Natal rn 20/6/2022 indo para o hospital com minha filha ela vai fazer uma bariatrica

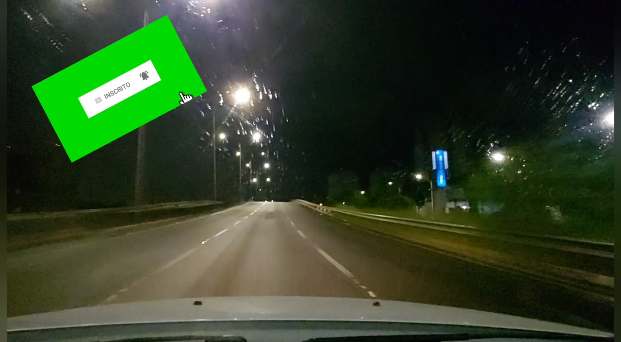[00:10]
Bom dia, falta 2 minutinhos para 5 horas da manhã. Estamos aqui na BR-101,
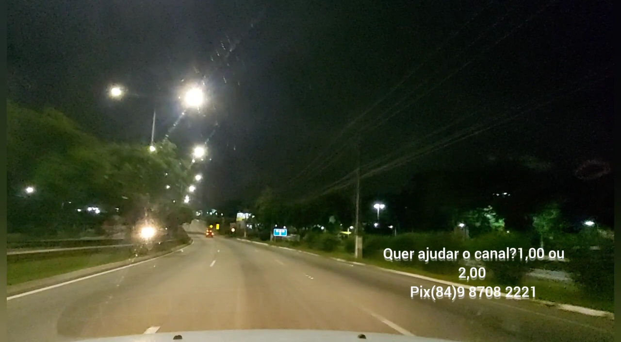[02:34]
Passando aqui pelo bairro de Potilândia, Potilândia, Arena das Dunas, aqui do lado esquerdo.
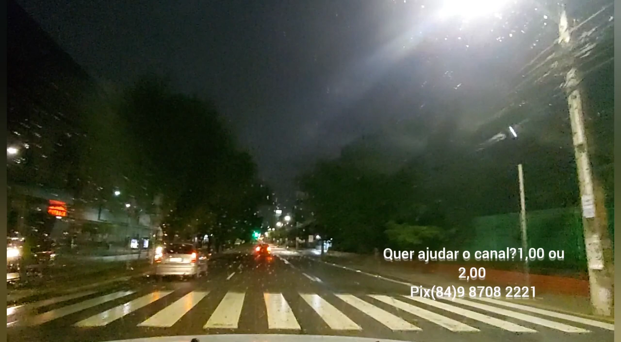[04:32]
5 horas e 5 minutos, passando aqui em frente a um Midway.
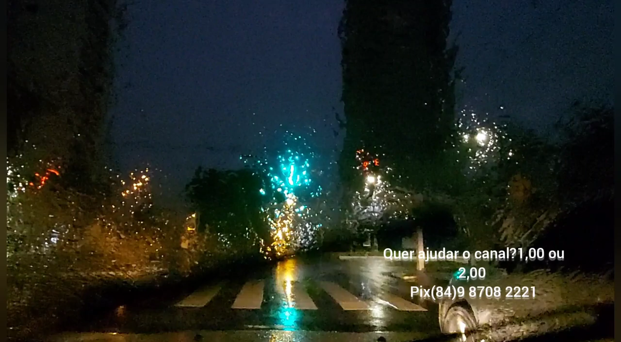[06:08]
Sinal, abriu, seguindo aqui, estamos aqui na Avenida Alexandrino de Alencar.